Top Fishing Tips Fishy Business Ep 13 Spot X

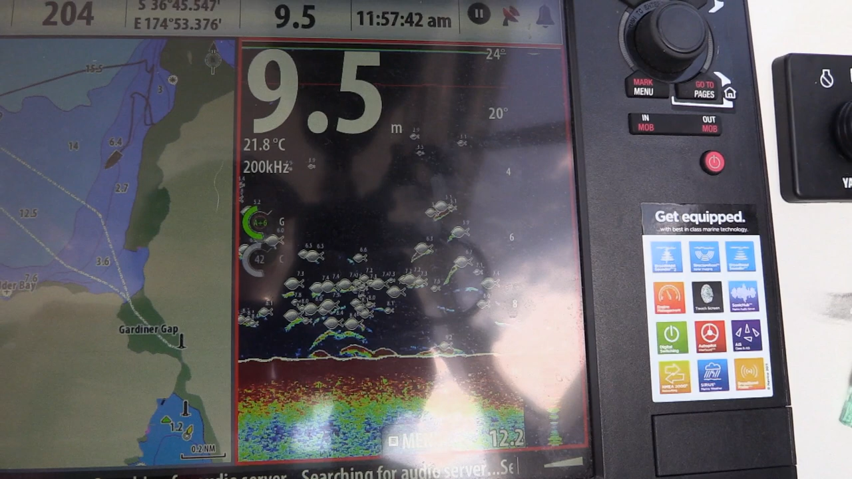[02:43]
On screen: depth 9.5 m, water 21.8°C
Your sounder is a really useful tool as it will show you where the bait fish schools are, and if snapper are present on the bottom.
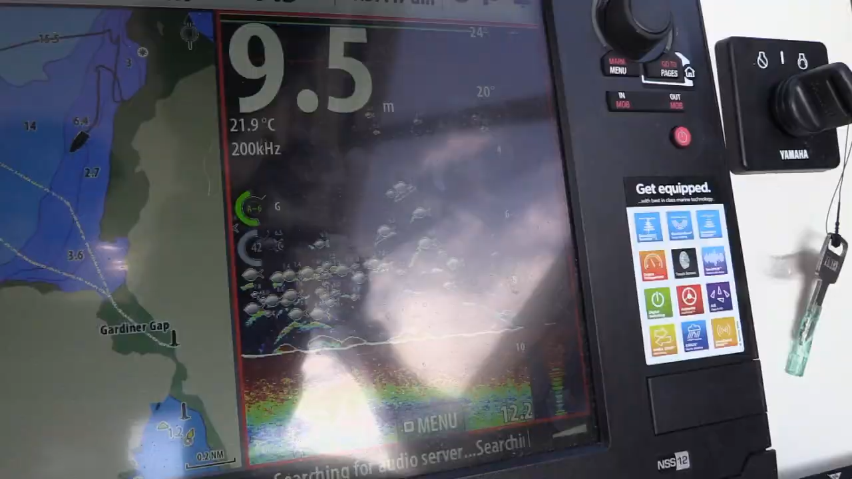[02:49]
On screen: depth 9.5 m, water 21.9°C
And if kahawai and kingfish are holding, at what depth.